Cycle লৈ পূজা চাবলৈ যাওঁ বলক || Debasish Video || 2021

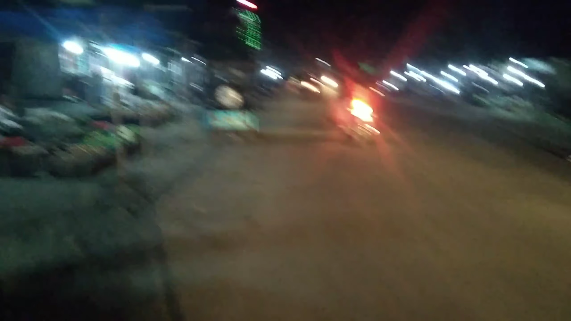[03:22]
পাইছোঁ এইখন হৈছে বৌ বজাৰ অ' আমাৰ ঘৰৰ পৰা 2 কিলোমিটাৰ দূৰত আছে এখন বজাৰ বৌ বজাৰ আৰু ইয়াৰ পৰা এতিয়াও আমাৰ ঘৰ 2 কিলোমিটাৰ আছে এই কেলা